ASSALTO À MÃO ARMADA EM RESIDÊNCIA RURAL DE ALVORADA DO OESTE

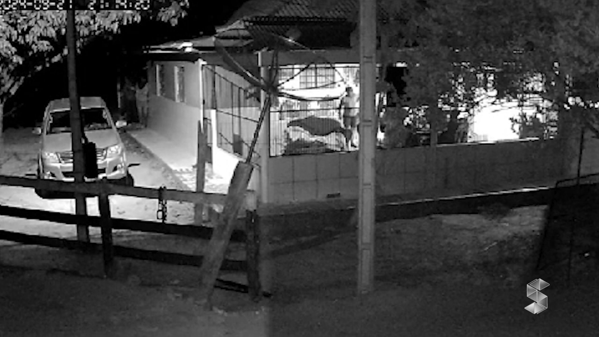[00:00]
Um assalto à mão armada chocou moradores de uma propriedade localizada na linha 54, na zona rural de Alvorada do Oeste. Dois indivíduos encapuzados e armados invadiram a residência,
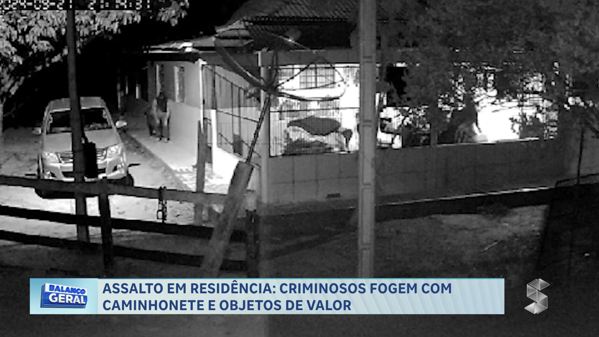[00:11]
renderam quem estava na casa e, de forma violenta, os trancaram em um dos quartos da propriedade.